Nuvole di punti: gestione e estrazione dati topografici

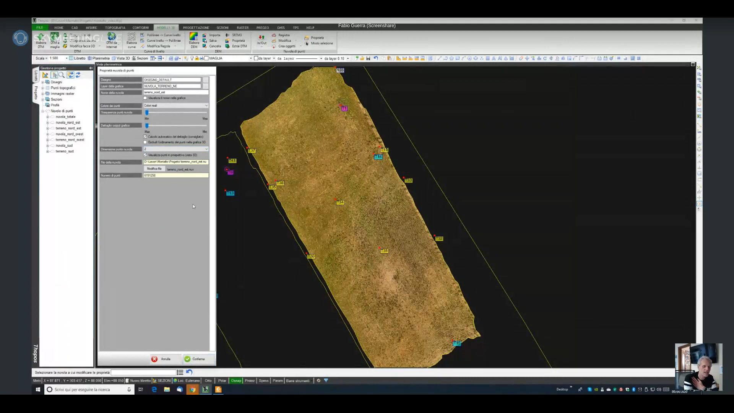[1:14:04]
proprietà e vado a selezionare qua c'è l'opzione dimensione punto della nuvola e si può può selezionare la dimensione in questo caso di standard e due pixel ma posso anche aumentarla se mettiamo 3 per dire è un po aumentare per cui si può si può agire
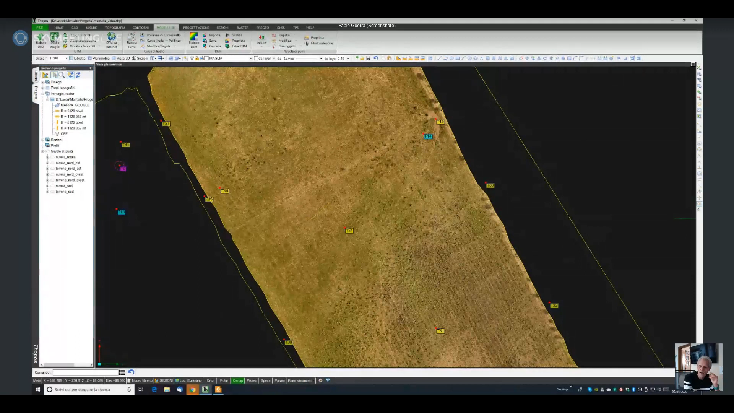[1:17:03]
visualizza solamente i punti della relativi e poi la classificazione sulla gestione del di topos mi sono trovato meglio a suddividere in sotto nuvole perché questa poi mi dà la possibilità di non è non nel dettaglio insomma di gesto però insomma il concetto è lo stesso sotto nuvole classificazione non escluso poi domani che va ad implementare anche la classificazione però alla fine il risultato cambierebbe poco stefano
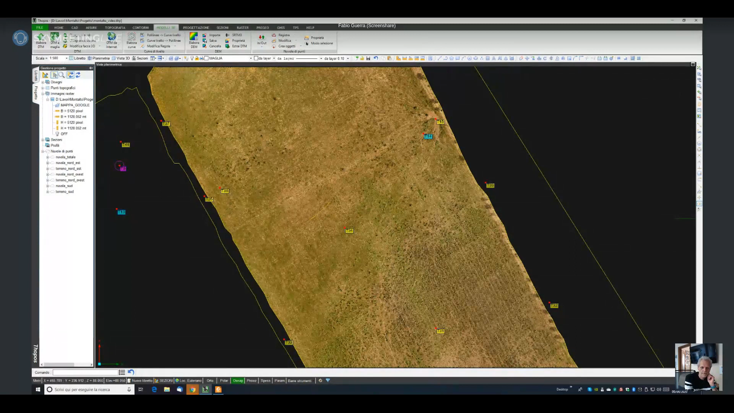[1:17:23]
mi chiede importare allora su topo se impossibile è possibile importare l'ortofoto ma è
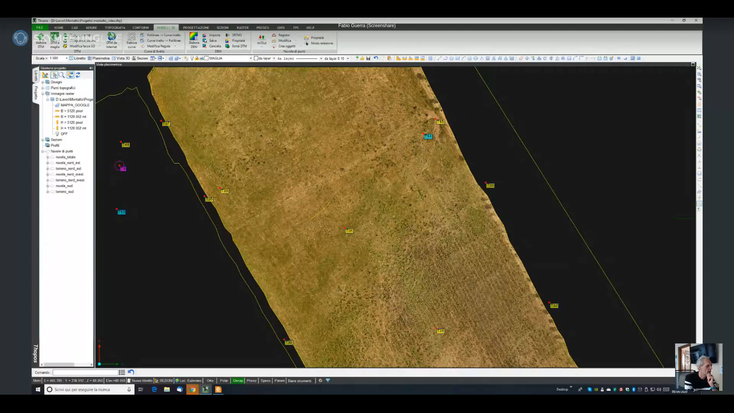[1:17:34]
anche possibile crearla se vado qua su crea oggetti e creato foto vado a selezionarmi la nuvola di punti in questo caso nuvola nord est e il programma va a fare un primo ordinamento della nuvola dopodiché mi propone guarda il fattore di scala
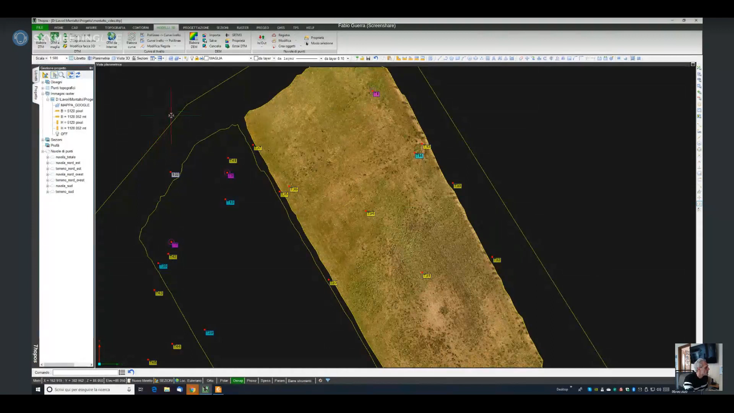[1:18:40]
lavoretto qua lo apro così eccolo qua e soccine che era un po ad aprirlo perché è un file grosso con tante ortofoto questo è il rilievo fotogrammetrico di una cava a possagno siamo
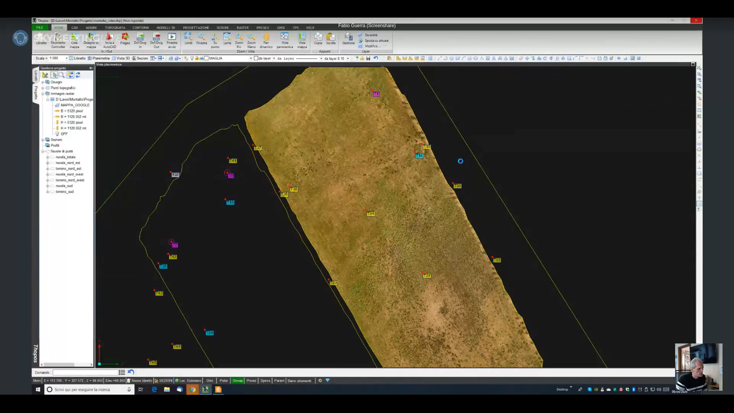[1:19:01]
una cava bella grossa siamo un chilometro e sei per un chilometro e sei per cui insomma bella
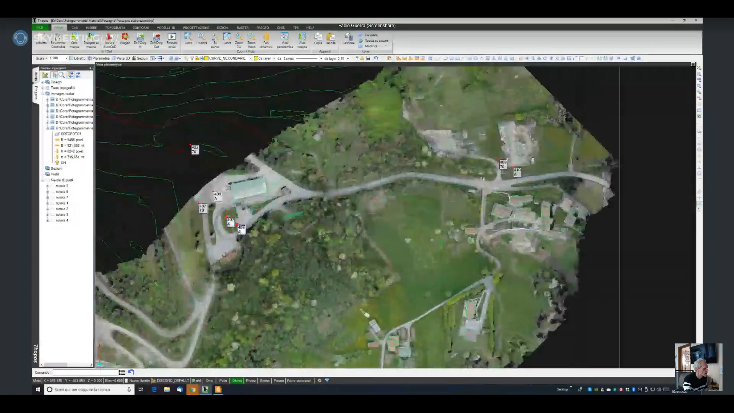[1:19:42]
delle ortofoto queste ortofoto poi sono state unite con il comando raster c'è la possibilità qua
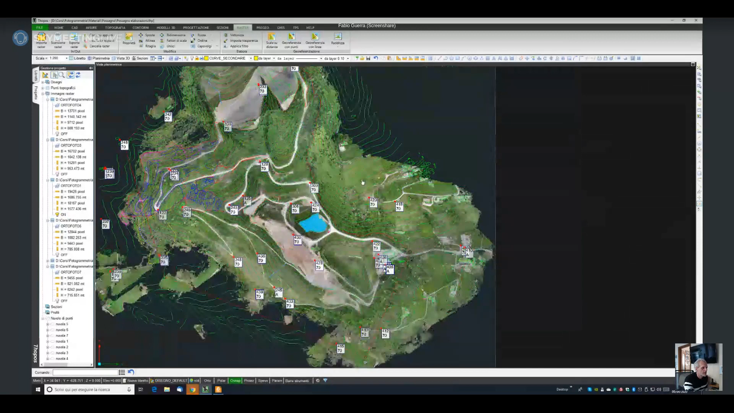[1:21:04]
eccola qua alla fine unendo le varie sotto le varie ortofoto generate dalle sottonuvole con il comando unisci del raster ho ottenuto questa ortofoto globale
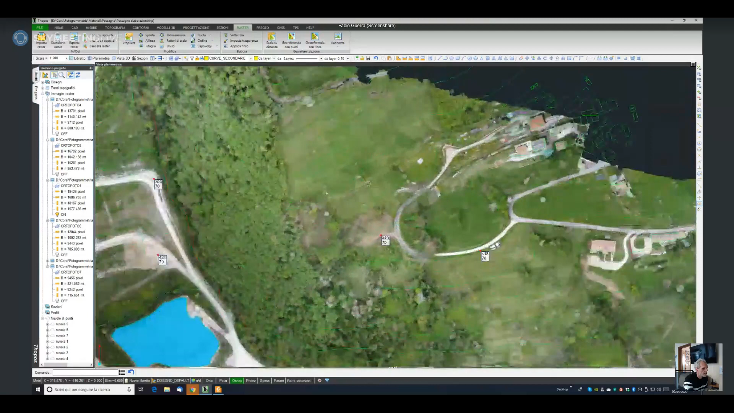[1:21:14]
che vista così togliamo le curve di livello dov'è che ci sono qua le curve ci sono troppi layer dove sono vedo che i layer sono qua curve principali
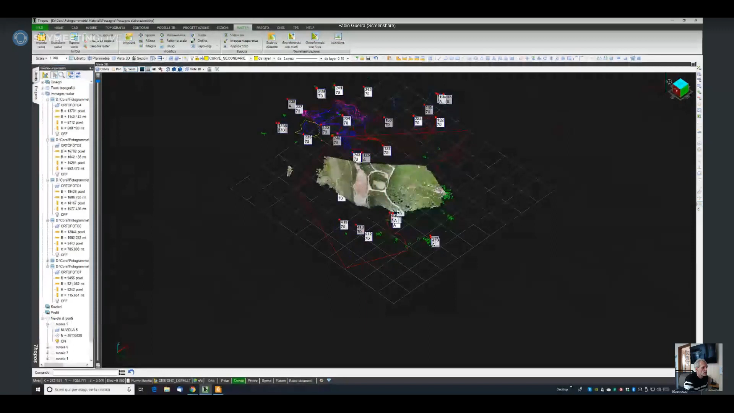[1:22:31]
la nuvola è un oggetto 3d e come tale
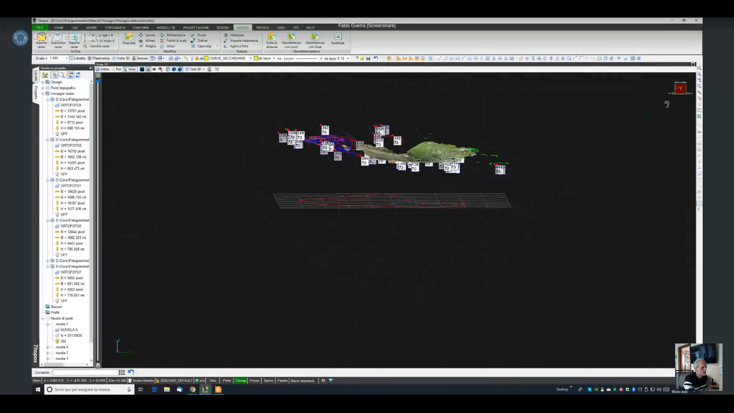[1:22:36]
viene visualizzato per cui non non
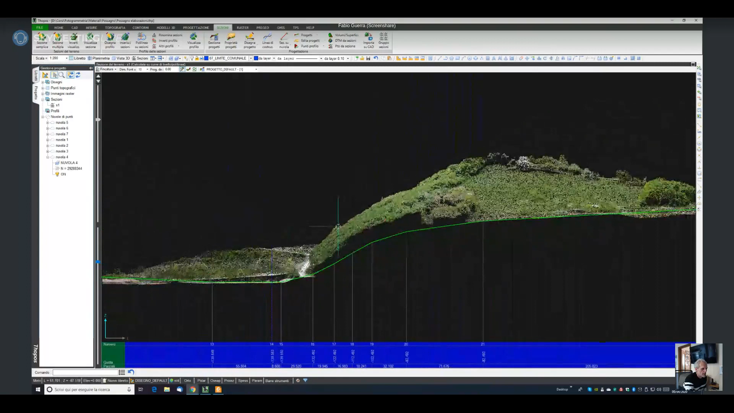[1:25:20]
se voglio posso andare a modificare la profondità
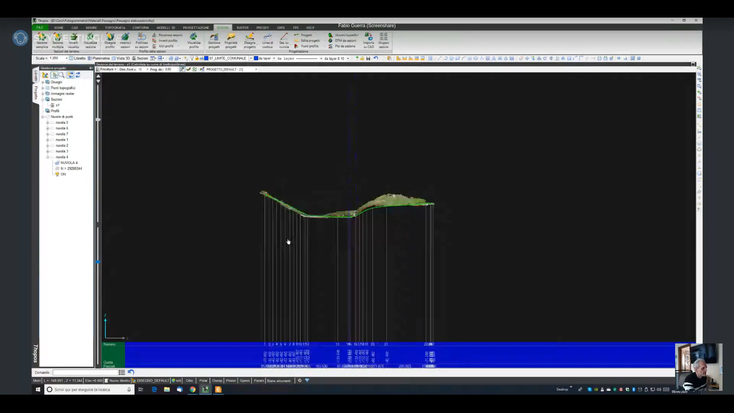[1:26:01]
crearmi la sezione con l'ortofoto dietro vado semplicemente su in porta su CAD
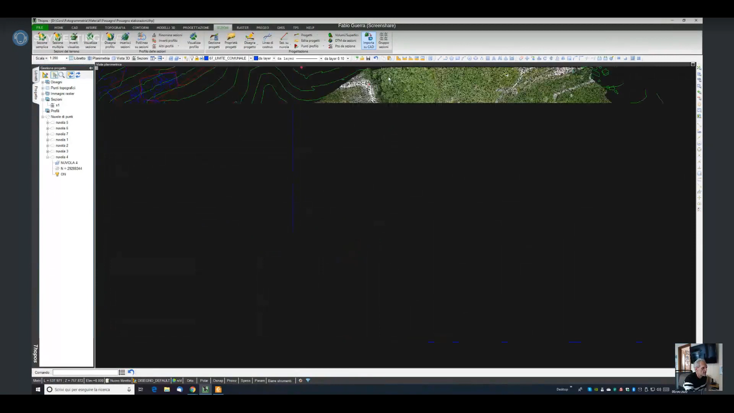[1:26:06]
vado a mettermi
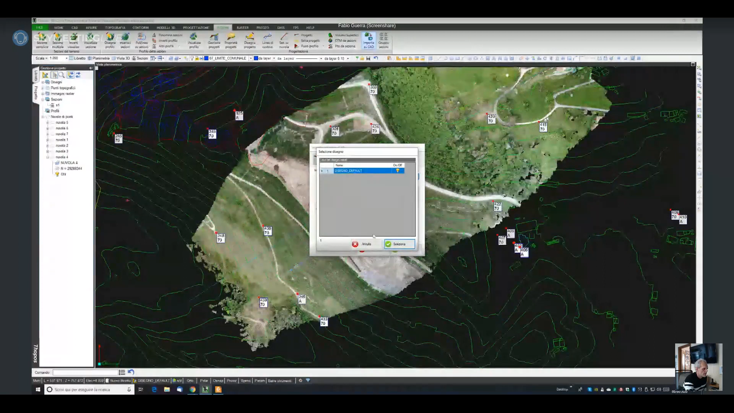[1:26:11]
vabbè me lo faccio 200 qua adesso sembra creato un nuovo disegno e così via clicco conferma vado a mettermi la sezione qua poi ho dovuto
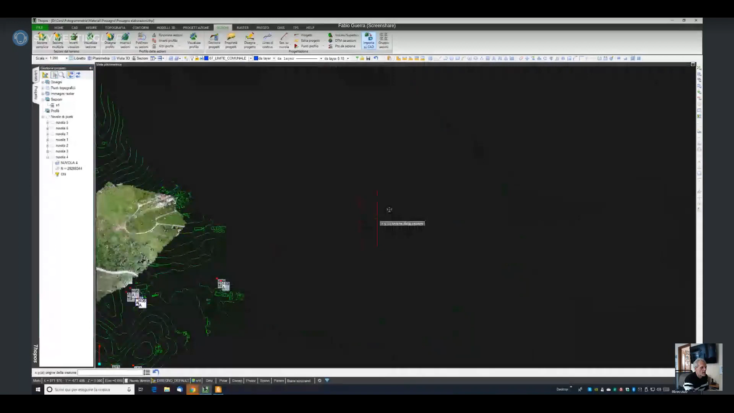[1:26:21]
creare un nuovo disegno eccetera per diverse scale ma insomma c'è un video importare l'ortofoto è automatico il programma nel momento in cui il programma si accorge che c'è una nuvola mi dice boh creiamo l'ortofoto ok abbiamo un po' di pazienza e poi vediamo l'ortofoto intanto vediamo altre domande
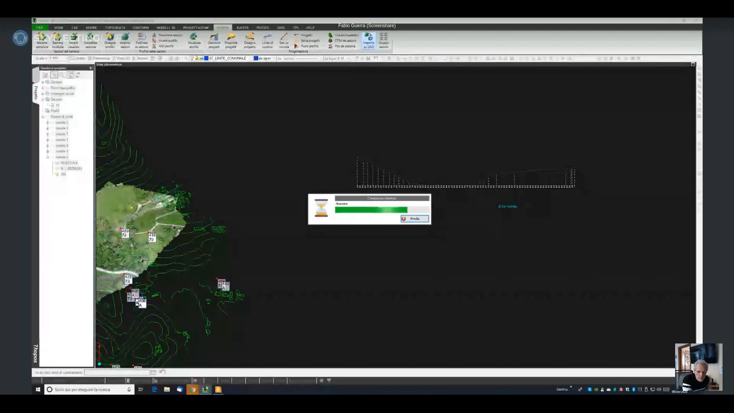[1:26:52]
se si può creare una tavola di secco e dvg compranematica profili e sezioni come esattamente come sto facendo adesso insomma